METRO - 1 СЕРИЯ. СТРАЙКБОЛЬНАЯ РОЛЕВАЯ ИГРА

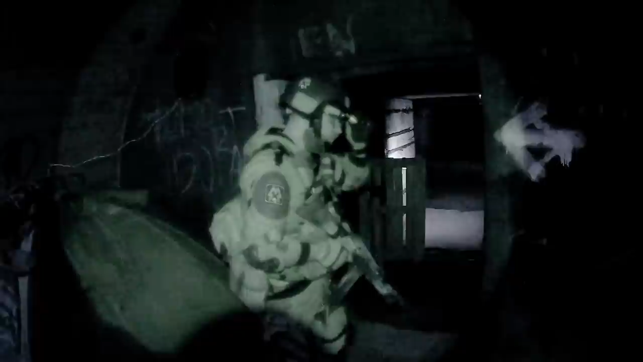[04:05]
У меня с собой тепловизор.
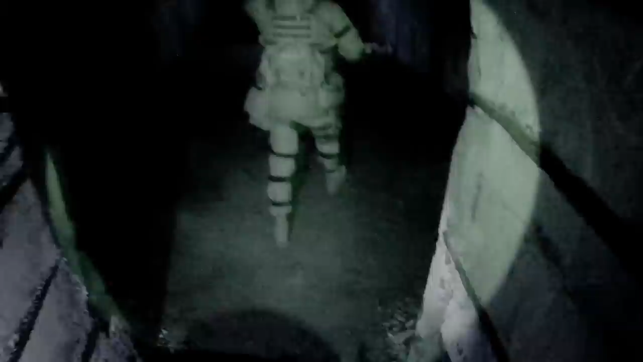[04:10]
Я могу смотреть. Во время выходов за пределы нашей станции в основном я буду снимать на ночную камеру с инфракрасным фонарем,
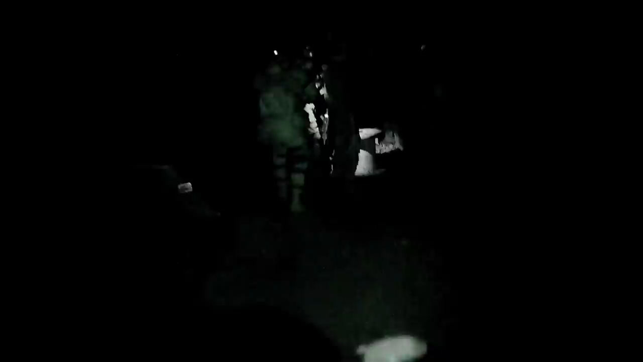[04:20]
поэтому качество будет соответствующим. Спартанец! У меня с собой есть тепловизор, если что, могу смотреть вперед.
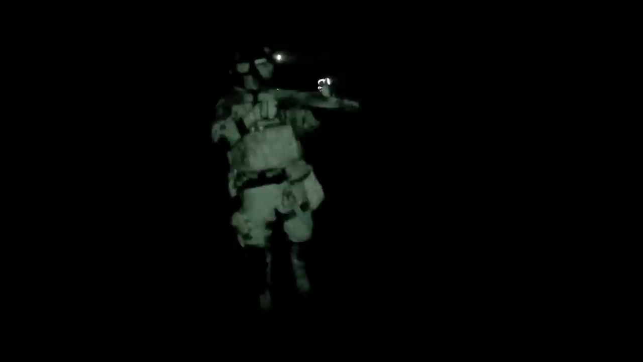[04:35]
Можем идти. Куда? Направо, налево? А, нам прямо, ну, на красную линию. Справа чисто.
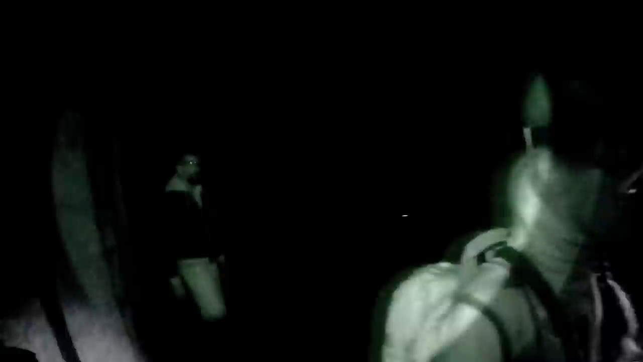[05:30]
Вскоре мы добрались до блокпоста «Красные линии» и отпустили нашего охранника. Вот, мы идем. Оружия нет, смотрите. Один, конечно!
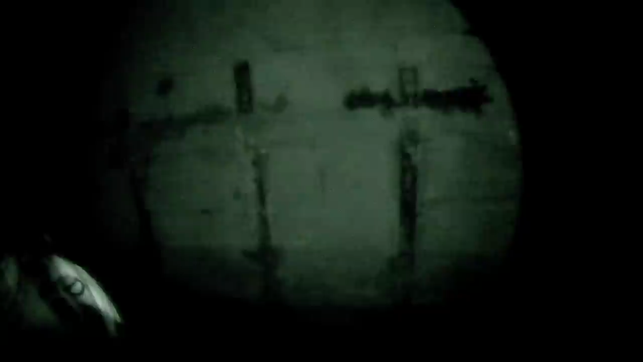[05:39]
Стой! Стой здесь! Мимо нас прошел вот этот персонаж.
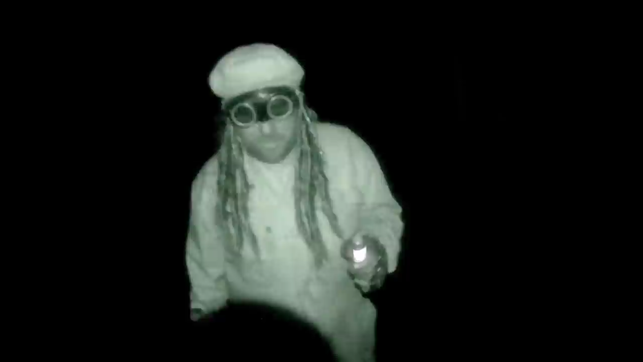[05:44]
Пожалуйста, хорошенько его запомните. Это пригодится в будущем. Я один, я прохожу. Быда имеется? Да!